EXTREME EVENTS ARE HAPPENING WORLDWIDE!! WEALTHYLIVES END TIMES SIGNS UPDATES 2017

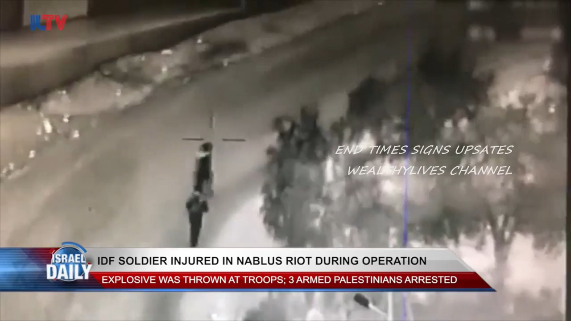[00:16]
An IDF soldier was injured early this morning during an operation in the Balata refugee camp near Shechem or Nablus when an explosive device was thrown at a group of soldiers.